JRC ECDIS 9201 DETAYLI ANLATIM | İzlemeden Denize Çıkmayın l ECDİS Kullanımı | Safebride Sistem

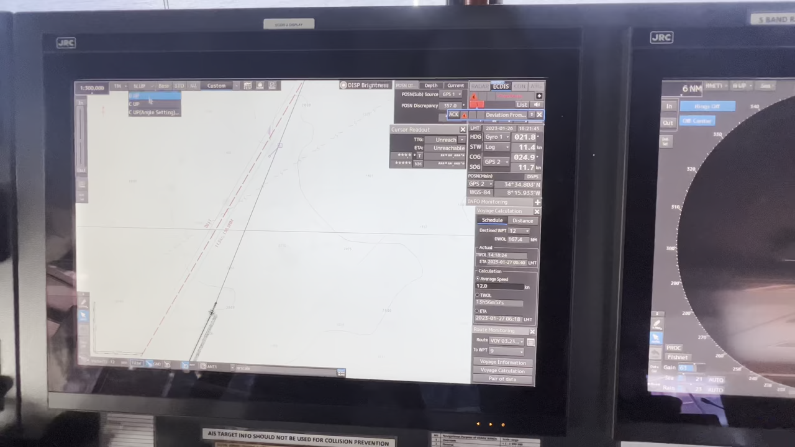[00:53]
Eğer arpalarınız da bir sıkıntı olursa Relative Motion'u alırsanız daha iyi olur. İkinci sekmesinde North Up, Course Up ve Course Up Angle Settings bir kısım var. Buradan da aynı şekilde açıya girebilir ve Course Up'ınızı ona göre ayarlayabilirsiniz. Tekrar North Up'a geldi. Yani kuzey yukarı, gerçek kuzey yukarı olacak şekilde. Haritanın Base modülünü aldığımızda harita en basit şekline gelir. Haritada gereksiz bilgiler kalmaz.
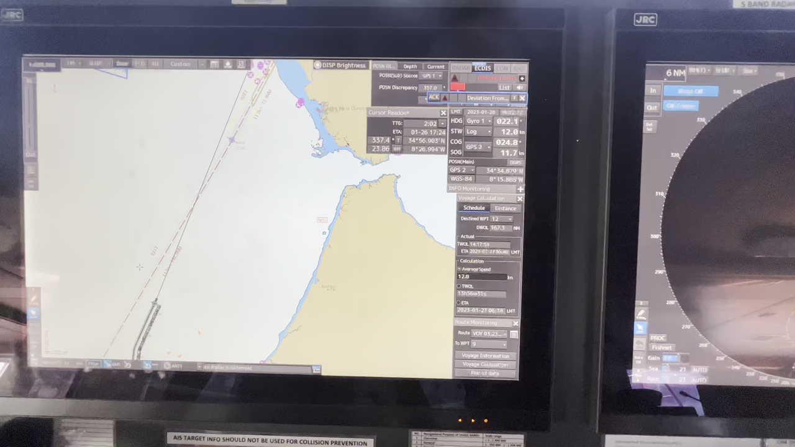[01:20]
Bir bölgede hani görmemiz gereken acil bir şey varsa, yani tanımlamamız gereken bir şey varsa bunu kullanabiliriz.
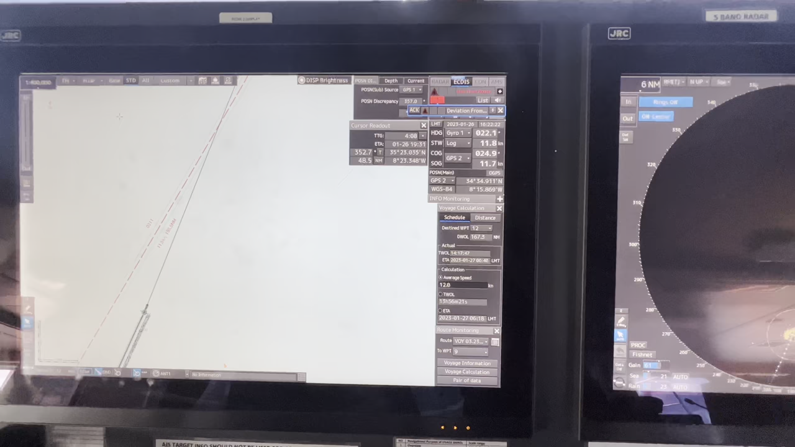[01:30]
Standartta haritada base olarak neler olması gerekiyorsa onları görürüz sadece. All sekmesini seçtiğimizde ise tüm detayları catsoklar da dahil olmak üzere derinlikler,
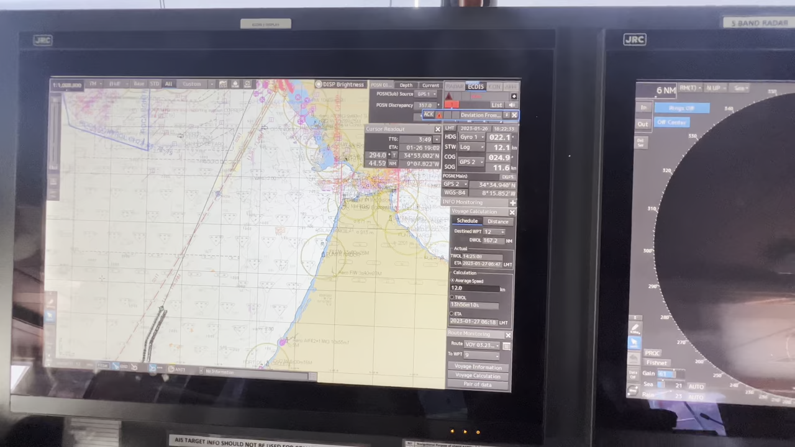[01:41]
işte nasyonel dile göre, ulusal dile göre bütün dataları elverişli bir şekilde harita üzerinde görürüz. Custom'a tıkladığımızda bizim kendimize göre seçtiğimiz uygun görülmesini istediğimiz şeyleri görürüz şu anki gibi. Burada aynı zamanda Custom'ın Chart Display Settings'ine geldiğinizde View 1, View 2 olarak da ayarlayabilirsiniz.
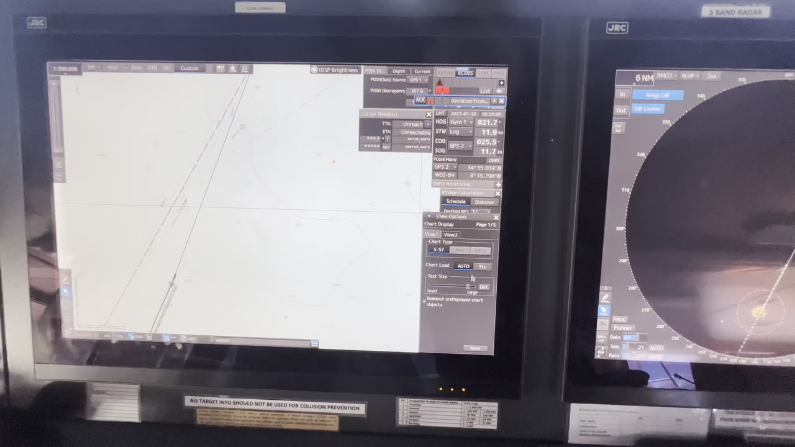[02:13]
Buradan işte tekstlerin size'ını seçebilirsiniz. Auto harita yüklemeyi seçtiğinizde haritalar burada otomatik yüklenecektir. S57 haritalarını kullanıyoruz biz arkadaşlar.
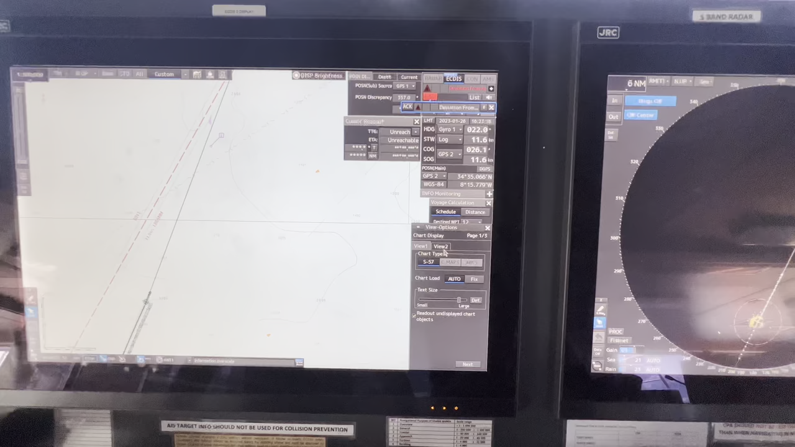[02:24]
View 2'de de aynı şekilde 1'deki ile aynı sekme bulunmakta. Burada birebir ölçekte kullanmamız için bir tuş var. Buna tıkladığımızda harita birebire gelir.
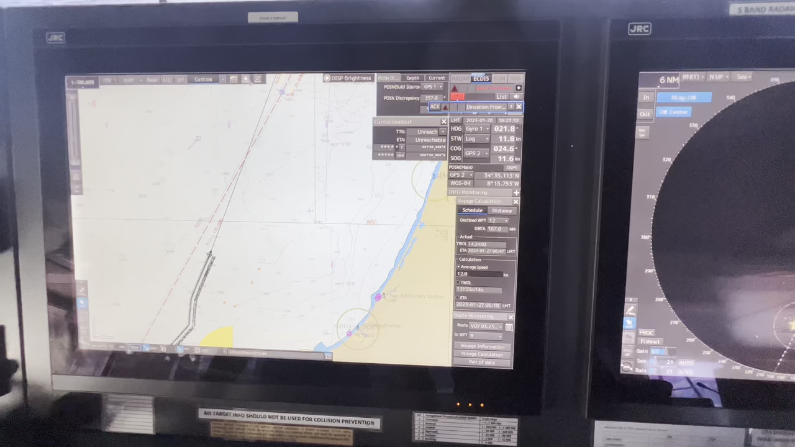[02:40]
Şimdi Home tuşu var burada. Gördüğünüz gibi üst tarafta. Haritada başka bir yere gittim. Tekrar Home tuşuna tıkladığımda mevcut konuma, geminin konumuna gelir.
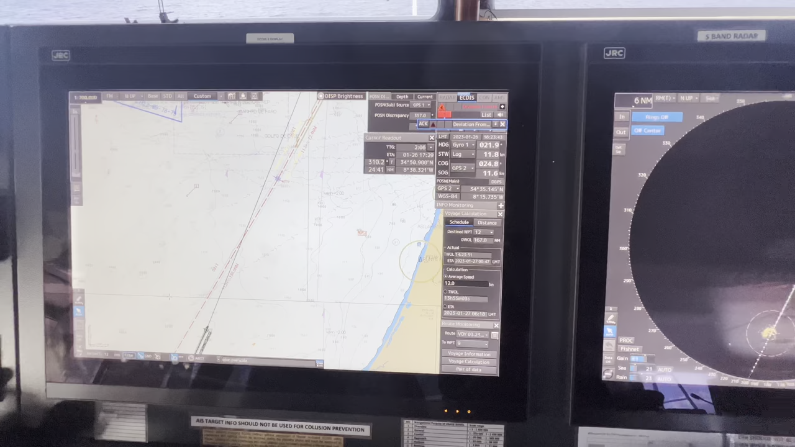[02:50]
Gördüğünüz gibi. Burada Event Log var arkadaşlar.
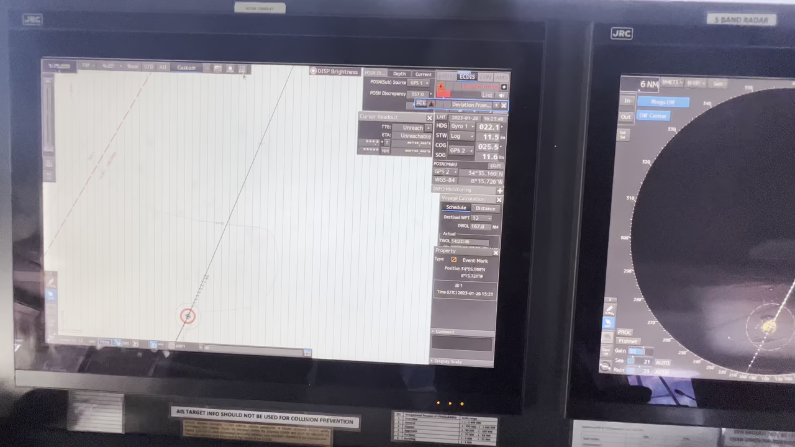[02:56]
Bir herhangi bir event varsa yazmamız istersek burada zamanların içine comment bölümünden yazabiliriz. İşte Ekdis tanıtımı vesaire benzeri gibi şeyler yazabiliriz burada. Burada böyle ekleme yapabiliyoruz. Sağ tarafa geldiğimizde arkadaşlar position discrepancy görüyoruz. Position'ı GPS olarak alıyor şu anda.
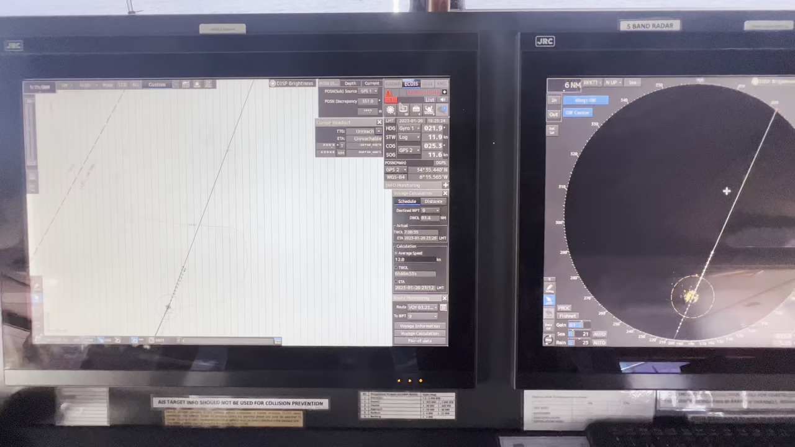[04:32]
Ondan sonra hemen sağ tarafa geliyoruz. Sağ tarafta radar overlay kısmı, Ekdis, Konik vesaire benzeri yerler var. Ekdis'te alarm warning ve diğer birçok seçenek şurada çıkar. Herhangi bir alarm aldığımızda alarm acknowledge verdiğimizde hem tuşla yapabiliriz hem de ekran üzerinde alarm acknowledge'a tıkladığımızda alarm gider ekran üzerinde. Aktif alarmlar, non-tax alarmları, işte onun dışında maintenance ile ilgili gelenler, tabii sarı içerikli.